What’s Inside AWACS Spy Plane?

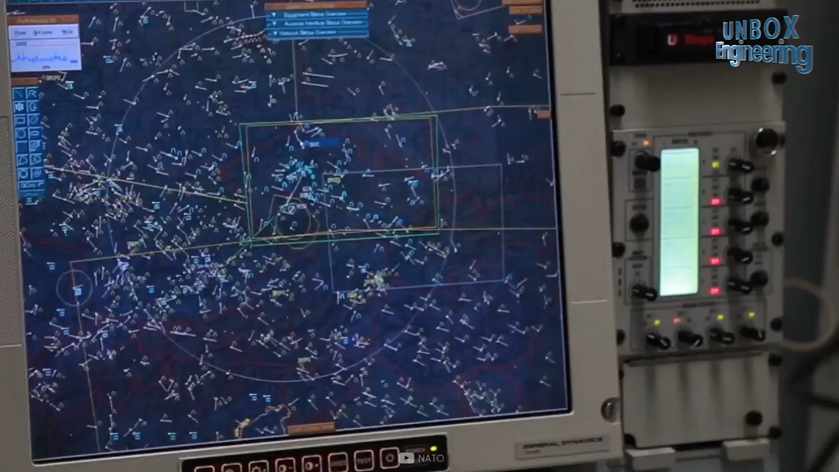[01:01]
control and communications functions for tactical and air defence forces.
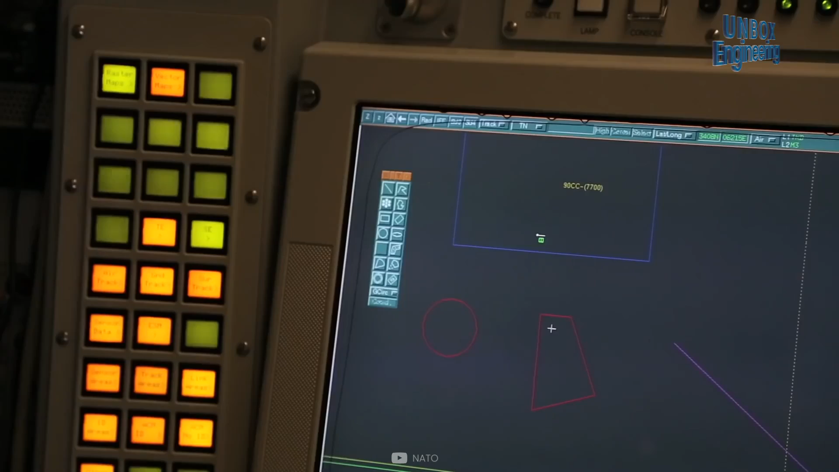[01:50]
The radar transmitters, computers and display stations are in the fuselage.